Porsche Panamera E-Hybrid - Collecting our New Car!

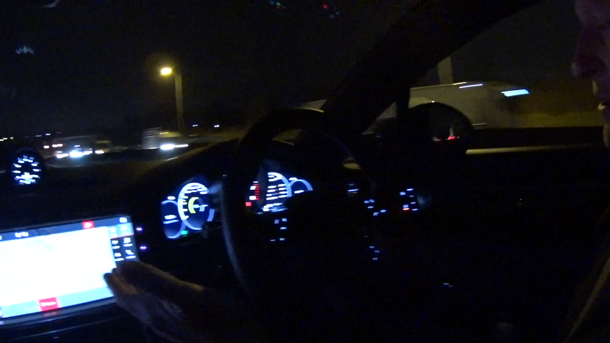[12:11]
Now, we're in E-Hybrid at the moment. You have effectively electric, you have E-Hybrid, which swaps between electric and the power source
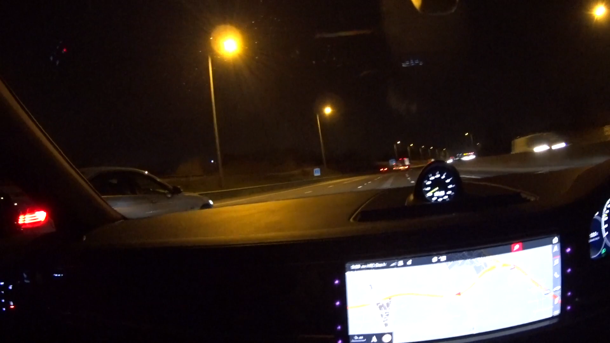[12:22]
in the car, and you have Sport and you have Sport Plus,
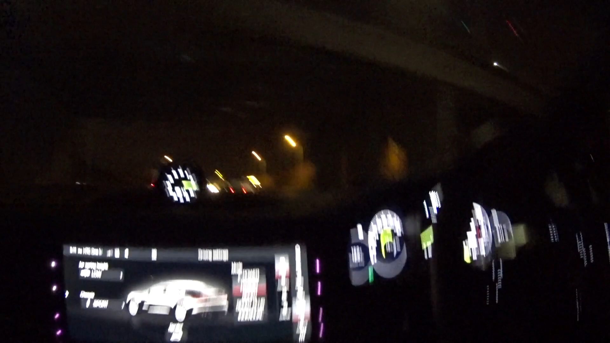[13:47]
Massive amount of information both on the central screen and on the two configurable screens either side of the rev counter.